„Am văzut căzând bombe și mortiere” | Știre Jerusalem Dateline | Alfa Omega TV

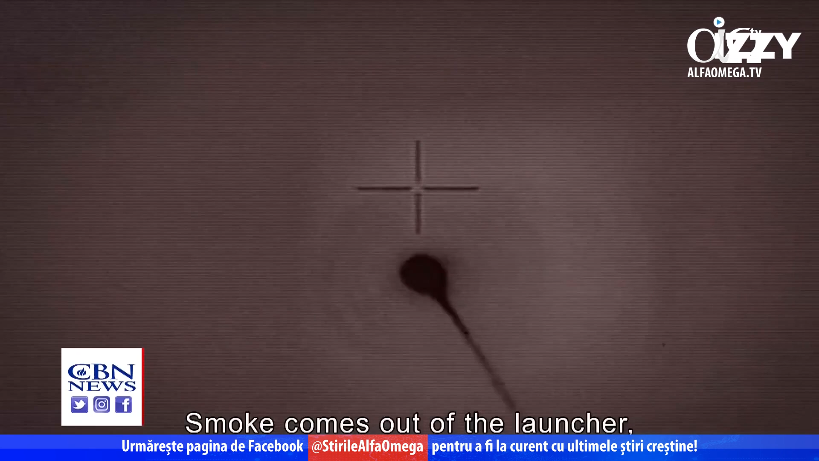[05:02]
A smoke comes out of the launcher. A missile blasts into the air. People are already applauding.